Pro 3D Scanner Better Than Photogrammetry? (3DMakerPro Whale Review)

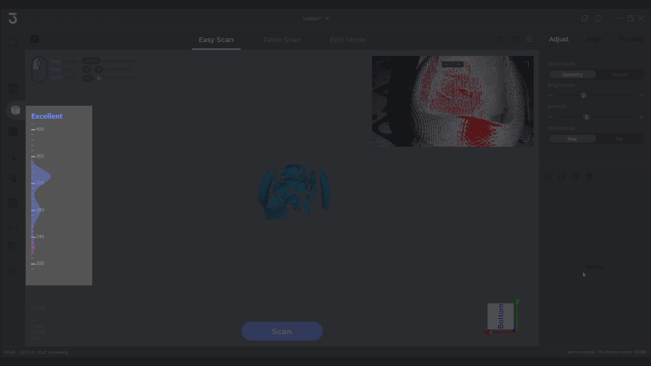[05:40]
As long as you keep the gauge within the blue area,
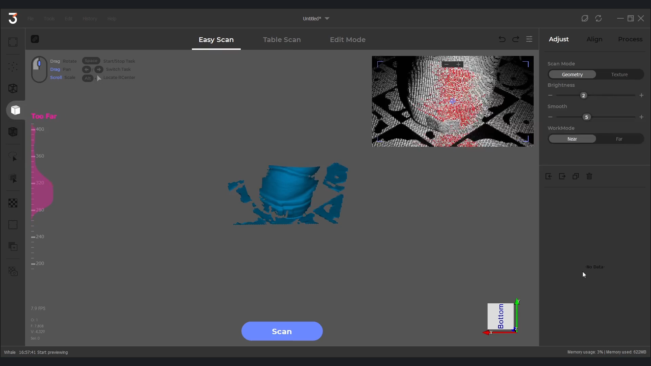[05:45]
you know you're within good range from your object for scanning.
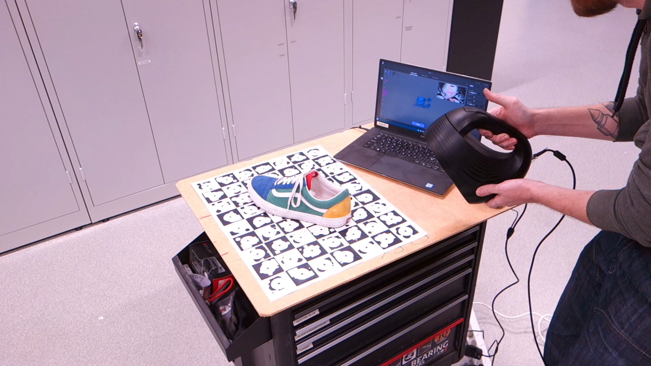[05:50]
To start your scan, all you need to do is to push the main button on the scanner, and the scan will start logging data. If the scene is too dark or too light,
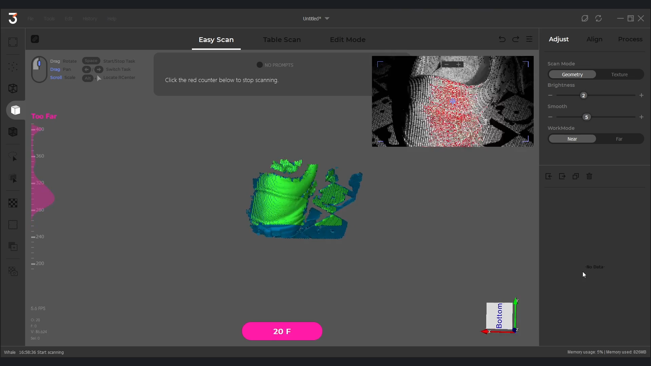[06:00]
you can also change the light sensitivity by pushing the left or right buttons on the scanner.
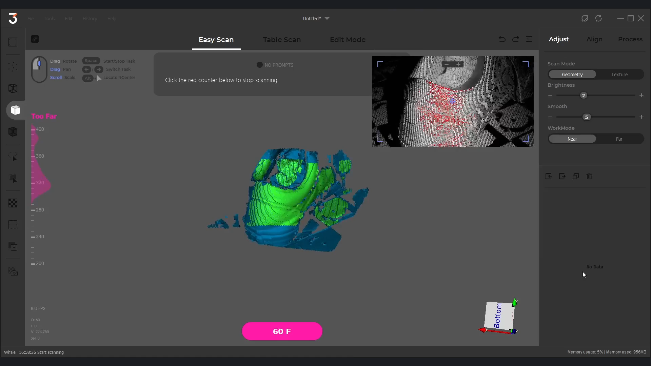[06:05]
Whale will scan at 10 frames per second,
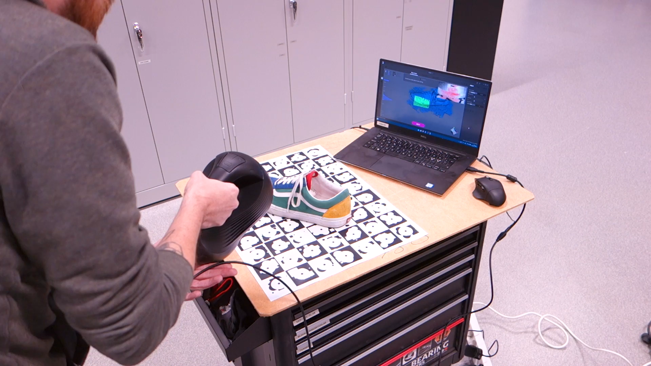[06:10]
so don't go whipping this thing around expecting it to pick up anything worthwhile. Move slow and methodically and it will keep tracking your object and saving scan data as you move along.
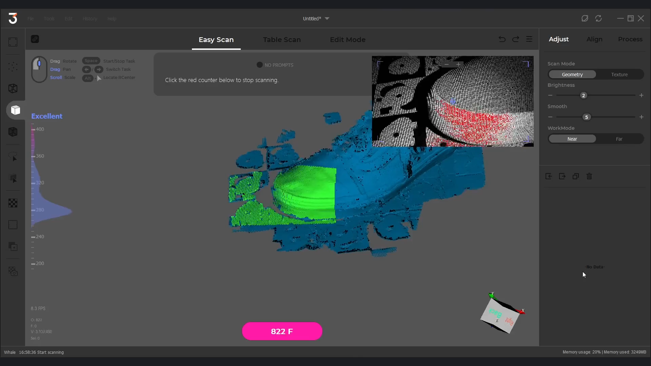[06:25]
If it ever loses tracking, then slowly move back to where you were and it should automatically pick up tracking and continue the scan.
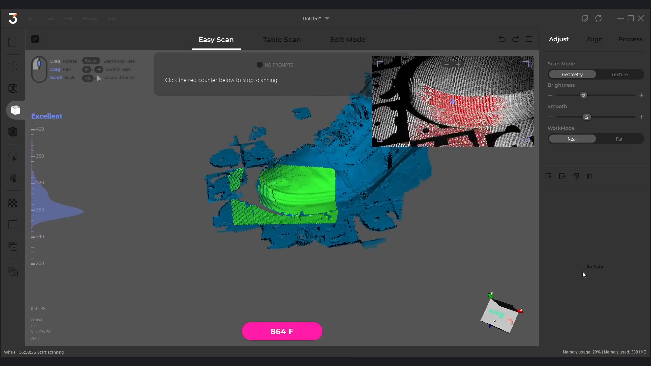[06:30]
It's really that easy, and it worked pretty easily straight out of the box once I got the knack of keeping it within the correct scanning distance.
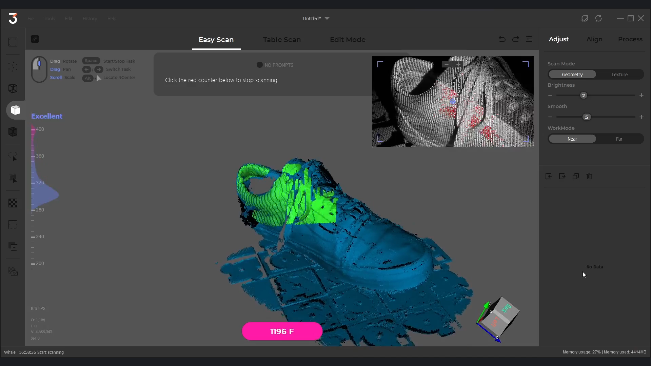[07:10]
which also means that you don't have to rush as I am doing and try to get the entire object in one continuous scan. I am deliberately pushing the scanner as for what it can do,
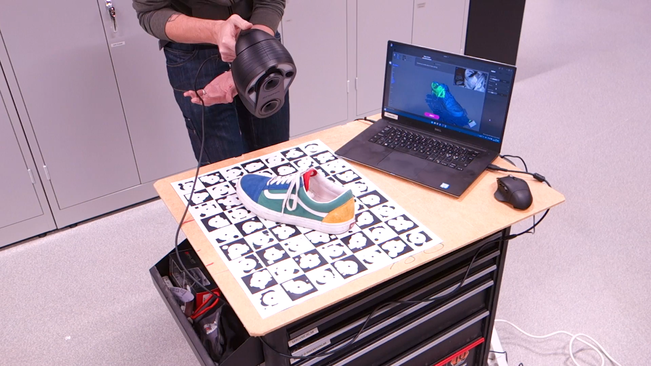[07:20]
so if you spend more time and really get into it, it will undoubtedly produce better results.
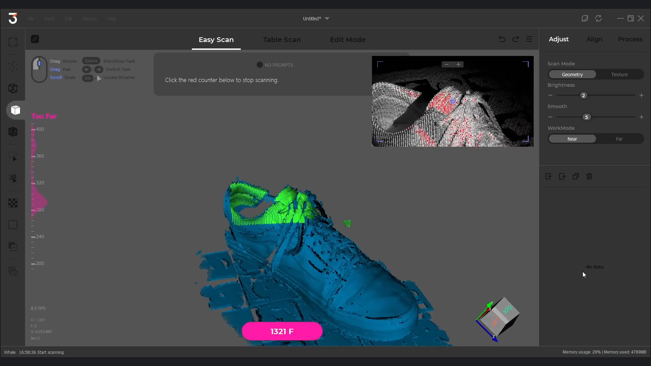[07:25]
Once you've captured everything you want, then push the main button again and it will stop scanning, and then do an initial analysis of the data.
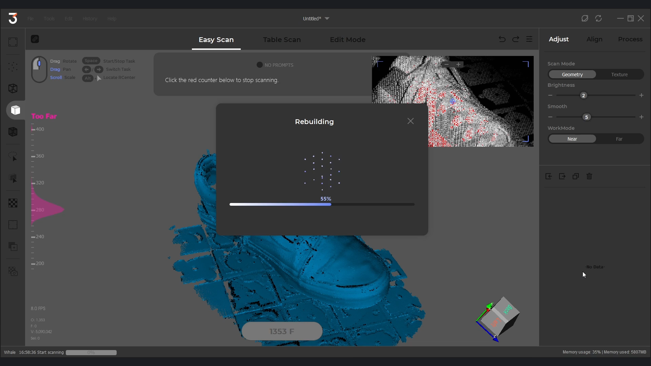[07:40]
This may take a minute or two depending on how long your scan was. After that you can process it, which will turn the created point cloud into an actual 3D mesh.
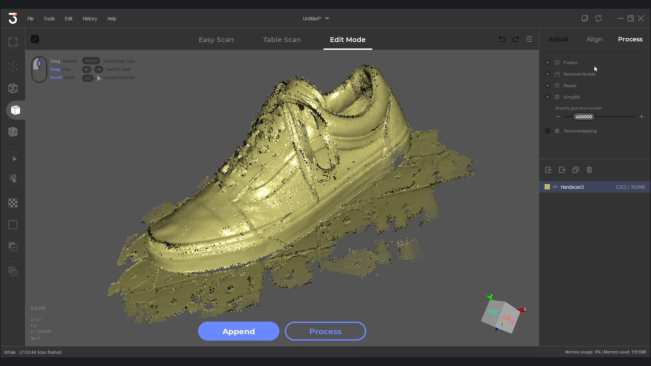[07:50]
Hit process and wait for it to finish. In my experience this was also a really quick process.
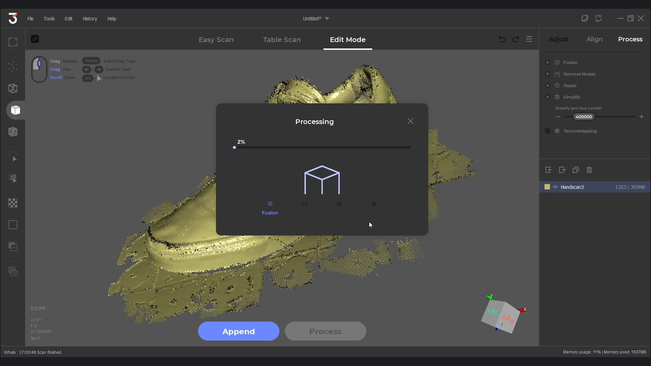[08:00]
The entire scan, from pushing the scan button to having a finished mesh output on my hard drive, was not more than a few minutes total.
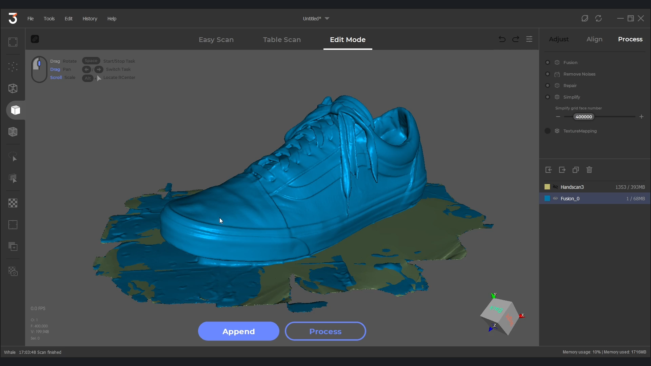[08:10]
As we can see, Whale did not pick up every little detail of the laces,
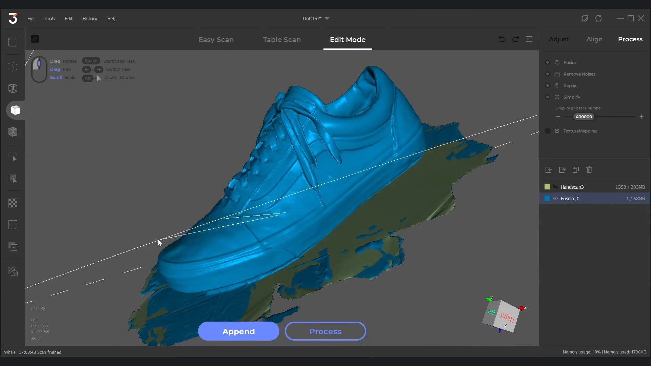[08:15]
but it did a really good job overall and capture a lot of surface detail from the shoe.
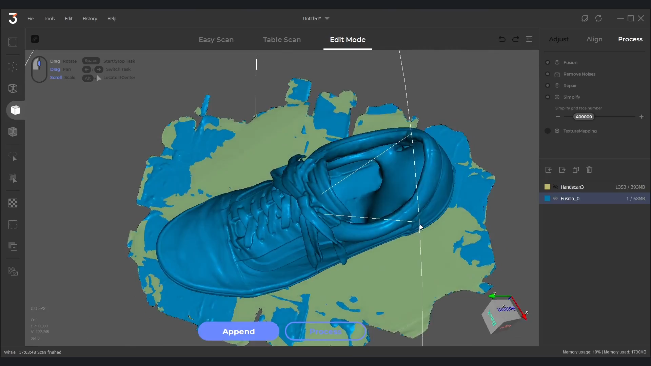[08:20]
The inside of the shoe is a bit lacking,
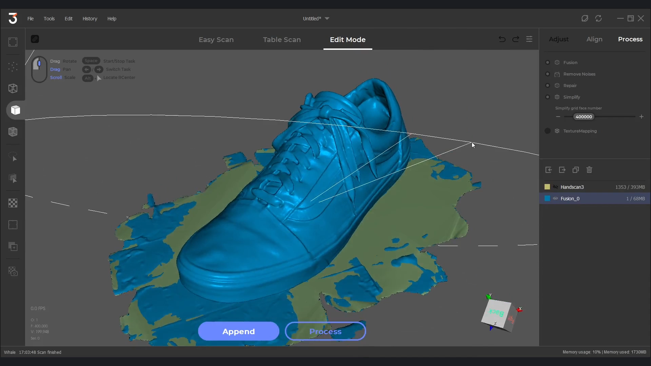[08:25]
but that's due to me not pointing the scanner deep enough into the shoe cavity, rather than a downfall of the scanner itself.